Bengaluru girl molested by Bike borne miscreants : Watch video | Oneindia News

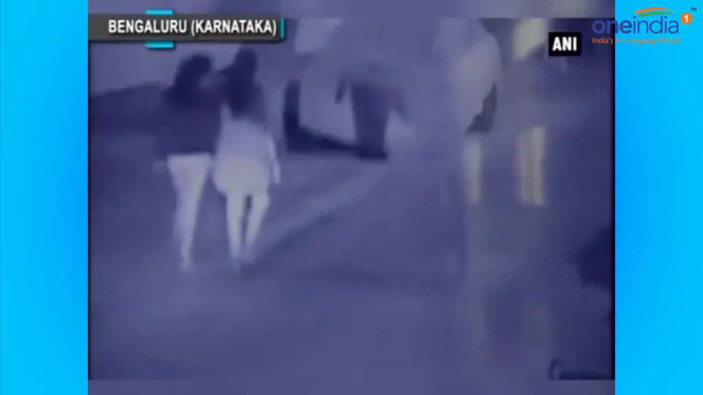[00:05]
hello and very warm welcome to one indian news youtube channel i'm gulab one after another molestation video keeps surfacing
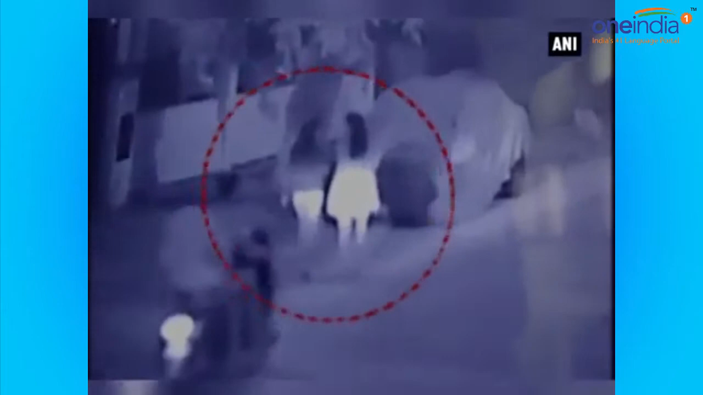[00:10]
from bangalore a fresh video of girl being molested by two bike born men is circulating on social media watch this video
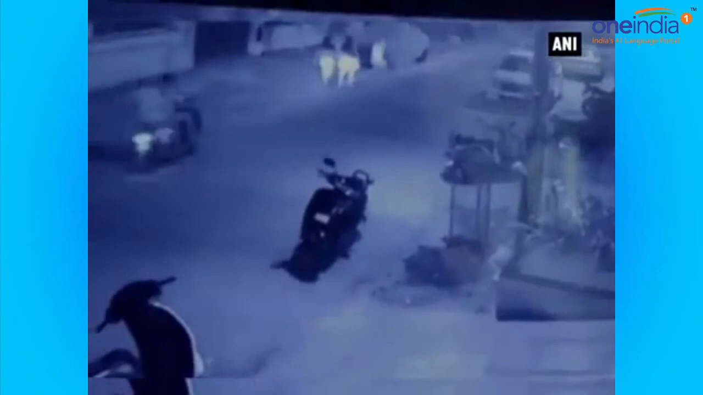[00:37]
backside and fleeing away this incident happened in chandra layout area in bangalore earlier